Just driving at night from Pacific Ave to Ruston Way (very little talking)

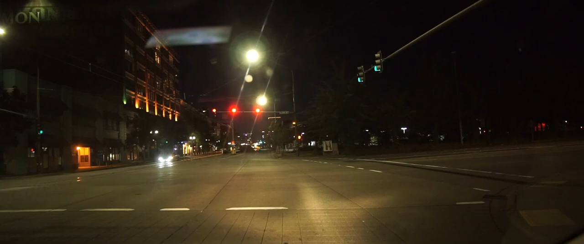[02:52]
Person behind me beeped. What for? Or should I go through the red?
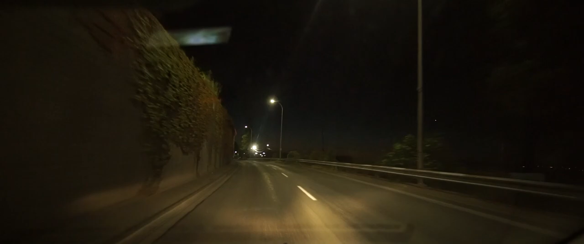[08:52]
On the left, when I was little, used to always freak me out when my mother would drive this way. When I lived in Shamokin, Pennsylvania, there were a number of places that would have that sort of a wall on the side.
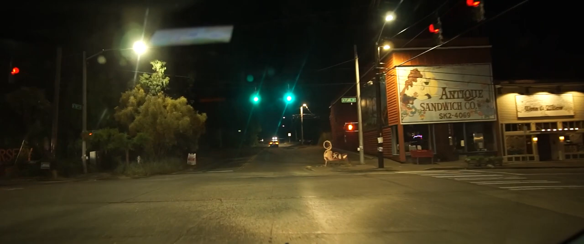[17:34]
Right, that would have led to Point Defiance Park.